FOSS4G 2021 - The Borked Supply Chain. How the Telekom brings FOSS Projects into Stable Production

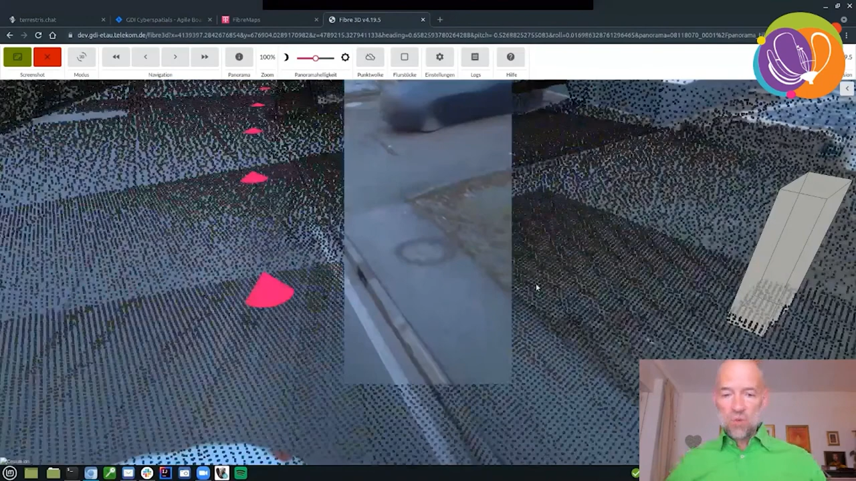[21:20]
So we move a few meters onwards and then turn around and look better at the box and take the next picture.